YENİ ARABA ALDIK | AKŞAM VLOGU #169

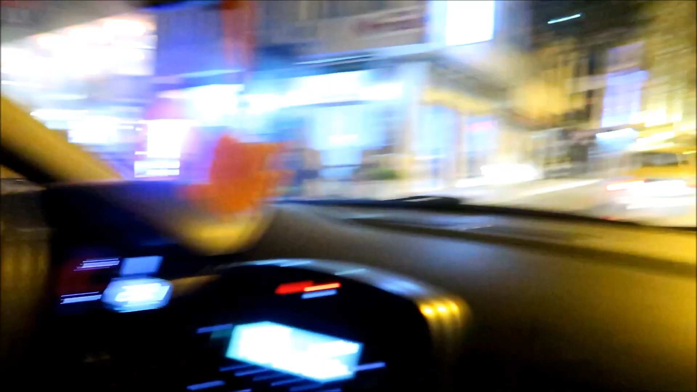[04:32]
Buralarda otellerin olduğu yerler. Zaten videolarımda da vardı.
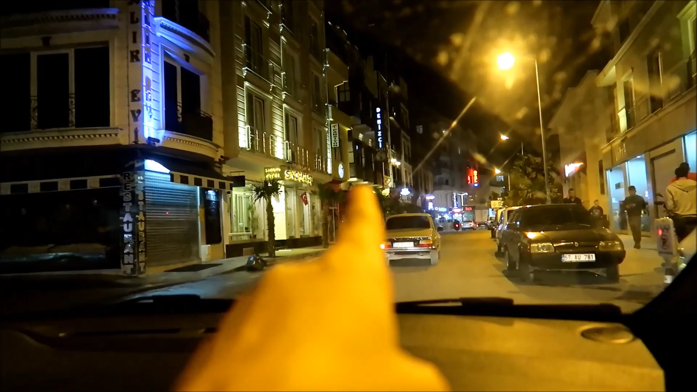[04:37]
Burası böyle, boydan boyu otel arkadaşlar. Yazın. Geldiğinizde buralarda kalabiliyorsunuz.
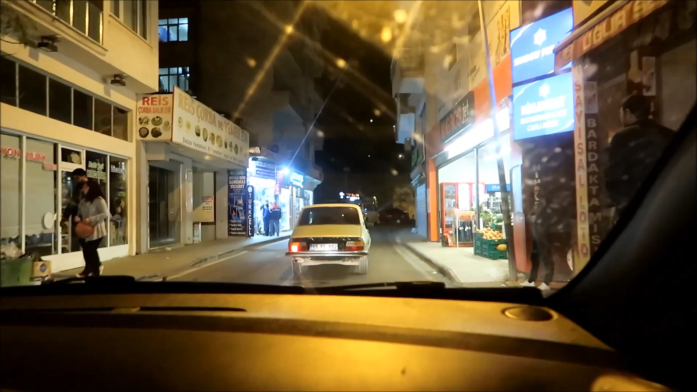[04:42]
Şurası kale. Şurası. En üstünde yazın, şu ışıkların yandığı yerler var ya, nokta nokta. Orada canlı müzikler oluyor ve güzel oluyor.
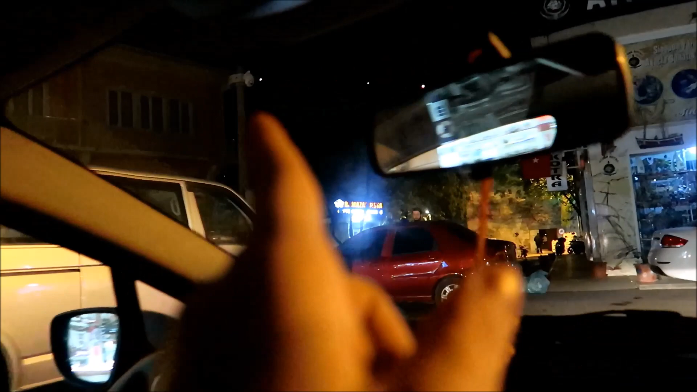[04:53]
Ve burada da meşhur köfteciler var.
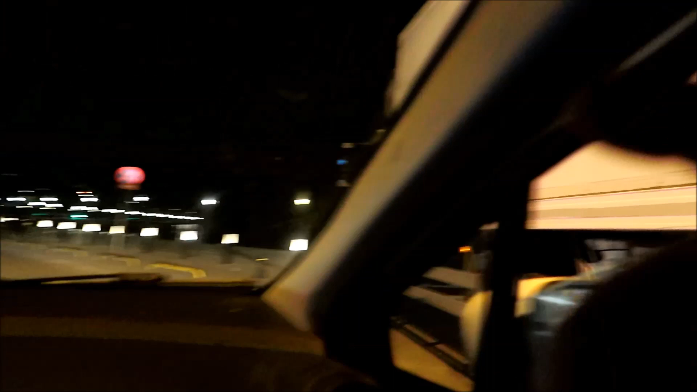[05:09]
Şurada, şu kamyonun olduğu yerde. Boydan boya, şurası iskele gördüğünüz gibi.
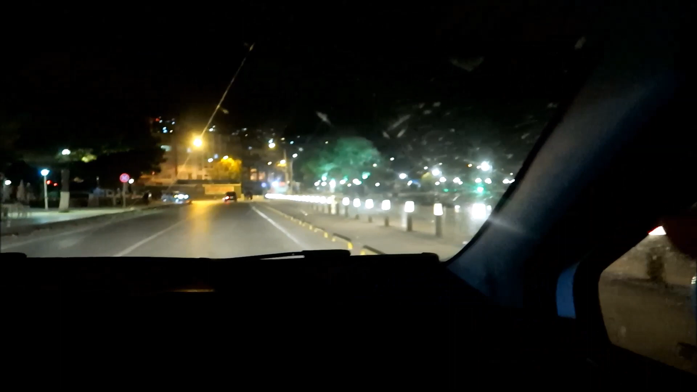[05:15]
Burası da böyle bir boydan boya ışıklandırılmış çay bahçelerinin olduğu. Yazın buralarda gezi tekneleri falan oluyor.
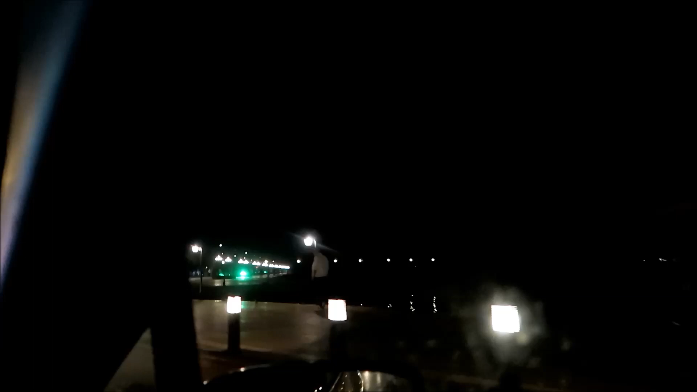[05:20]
Boydan boya gezi tekneleri oluyor burada.
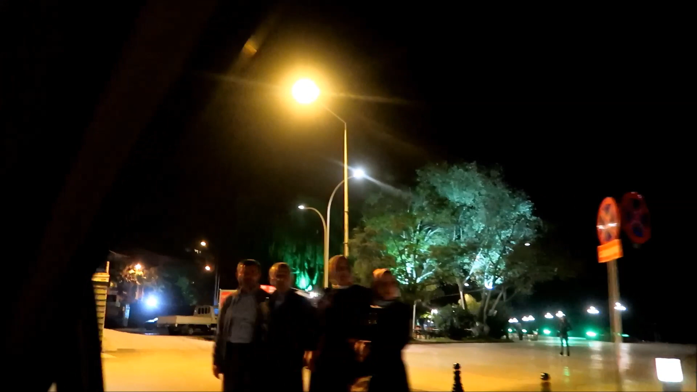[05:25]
Şimdi havalar soğuduğu için yok tabii ki. Burası da Aşıklar Caddesi.
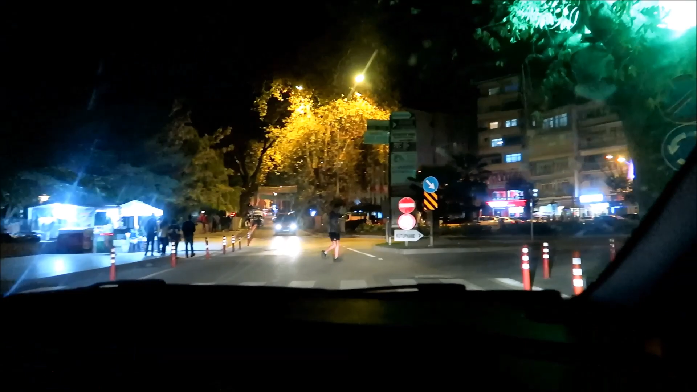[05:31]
Şu an döndüğümüz yer Aşıklar Caddesi.